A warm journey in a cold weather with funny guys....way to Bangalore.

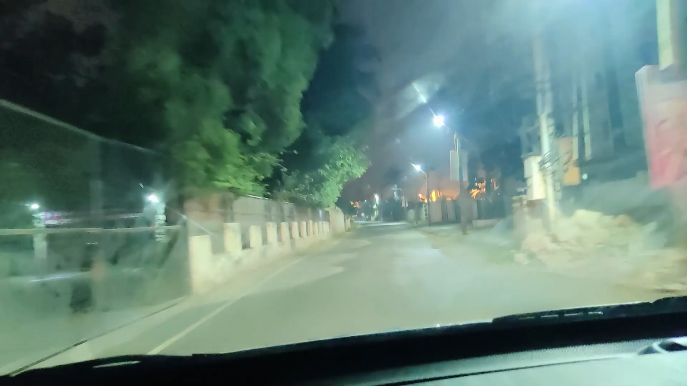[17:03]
ಕರೆಕ್ಟ್ ಇನ್ನು 400 ಮೀಟರ್ಗೆ ಅವ್ನು ರೂಮ್ ಮುಂದೆ 400 ಮೀಟರ್ಗೆ ಇದೆ ನೋಡು ಮೀಟರ್ ಲೆ ಕಿಲೋಮೀಟರ್ ಅಲ್ಲ ನಿಮ್ಮ 3 ಕಿಲೋಮೀಟರ್ ಅಂದ್ರೆ ಸೌತ್ ಆಗಿರ್ತೀರ ಅಣ್ಣ ಹಾ ಹಾ
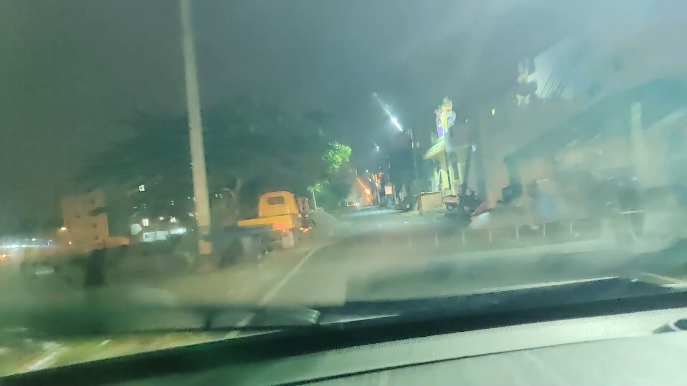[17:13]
ಗುಡಿ ಮುಂದೆ ಅದ ನೋಡು ಎಲ್ಲಿ ಎಲ್ಲಿ
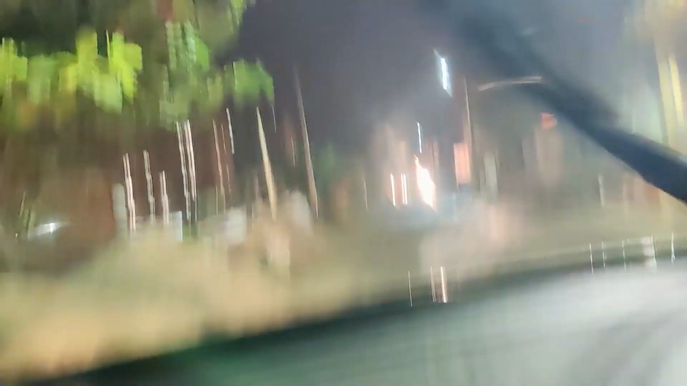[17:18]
ಅನ್ನು ಅಯ್ಯ ಹನುಮಾನ್ ಜಯಂತಿ ಹನುಮಾನ್ ಮಂದಿರ ಮುಂದೆ ಹನುಮಪ್ಪನ ಗುಡಿ ಐತೆ ನೋಡಿ ಇಲ್ಲಿ ಹಂಗಾಸ್ ಕರ್ಕೊಂಡ್ ಬಂದ ಯಾರೋ ನಮ್ಮ ಮಂತನಣ್ಣ ಏ ಸಾರಿ ಅದಲೇ ರಮಣ್ಣ
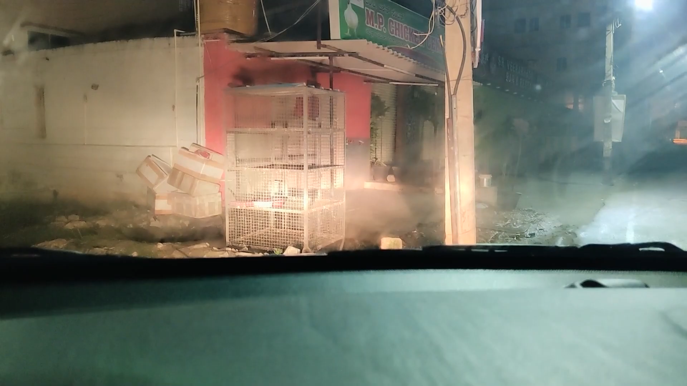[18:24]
ನಿನ್ ಲೊಕೇಶನ್ ಇಲ್ಲೇ ತೋರಿಸಿಲ್ಲ ತುನ್ನೇ
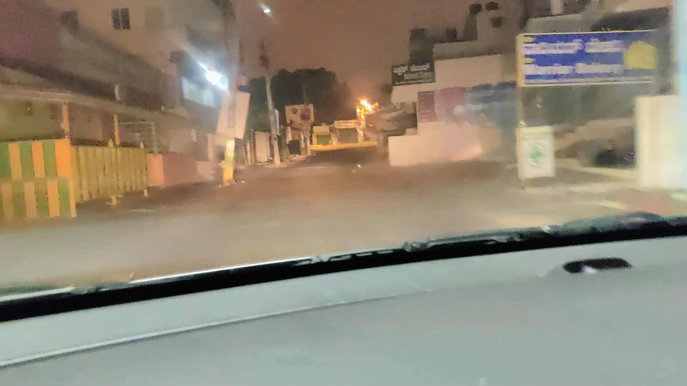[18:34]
ಸ್ಮಾರ್ಟ್ ಪಾಯಿಂಟ್ ಇಂದ ಬನ್ನಿ ಈಗ ಲೆಫ್ಟ್ ಲೆಫ್ಟ್ ಬಂತ ಇಲ್ಲಿ ಒಂದ್ ಚೆಕ್ ಪಾಯಿಂಟ್ ಐತೆ ಎರಡು ಗೇಟ್ ಎಬಿಸ್ ನಿಂದಿರ್ಸಾರ ನೋಡ